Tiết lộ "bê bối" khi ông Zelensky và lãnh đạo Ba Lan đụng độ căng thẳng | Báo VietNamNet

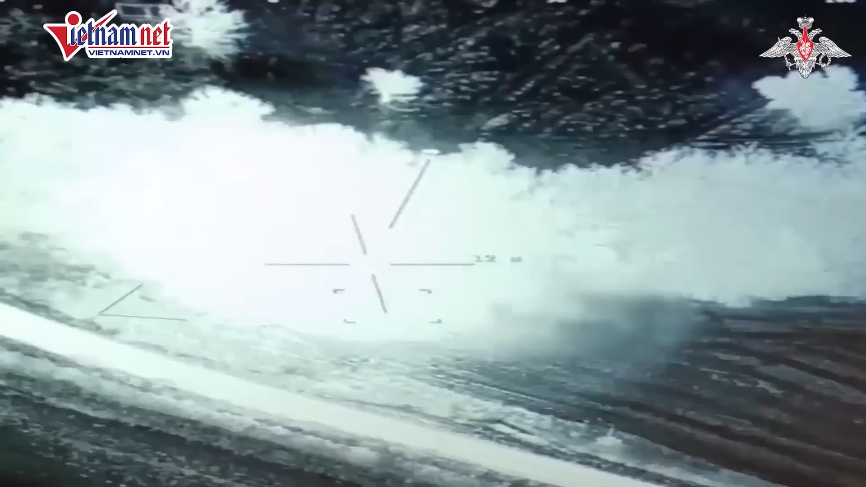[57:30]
Bộ Quốc phòng Nga vừa công bố một video mới ghi lại cảnh tấn công phá hủy một xe tăng của Ukraine ở khu vực biên giới Cớt của nước này.